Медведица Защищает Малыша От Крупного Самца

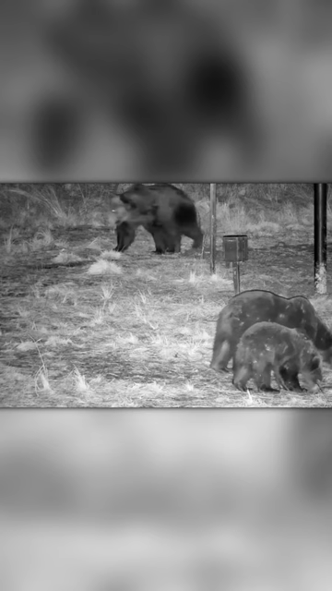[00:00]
Во время ночной прогулки медведица с малышом нарвались на крупного самца. В такие моменты медведицы знают, что нужно включать режим защитника, ведь одинокие самцы почти всегда проявляют агрессию к малышам.
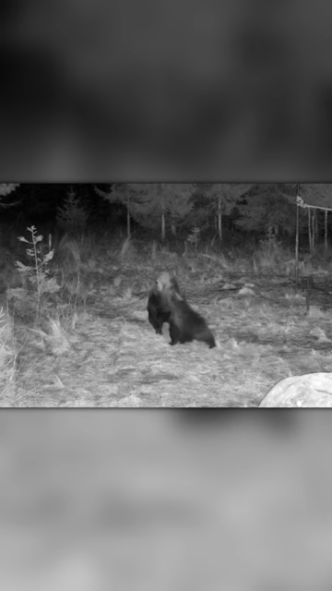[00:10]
Действовать нужно было незамедлительно, и медведица атаковала первой. Хотя медведь явно был крупнее и сильнее, драться с разъяренной мамашей он не решился.